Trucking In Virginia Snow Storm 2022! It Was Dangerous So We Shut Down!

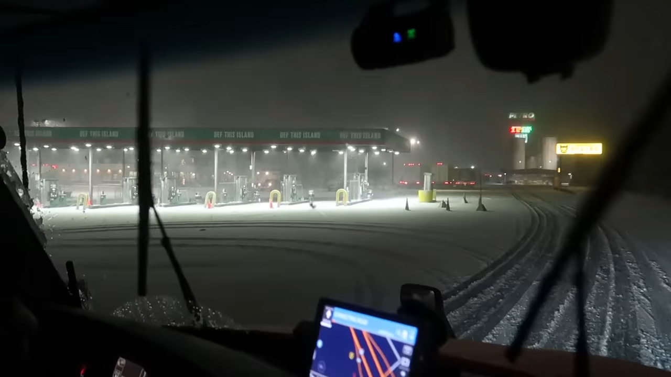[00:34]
We got a little extra time on this load and it has a window, so we're gonna try to park for a little bit and see how bad this gets before we continue on down the road, since we have a little bit of extra time. But we're looking for a parking spot right now at the Petro. We saw when we were on the highway, there was a lot of extra spots. So I think here in the back, we'll find a little something.
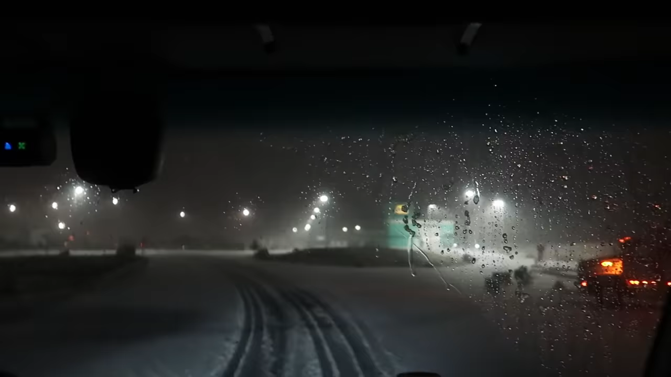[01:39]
I think those are all spots. Yeah. I can't tell if they're just creating parked there. Shoot, it looks like parking spots to me. I'd hit one. Well, I'm gonna look back here first.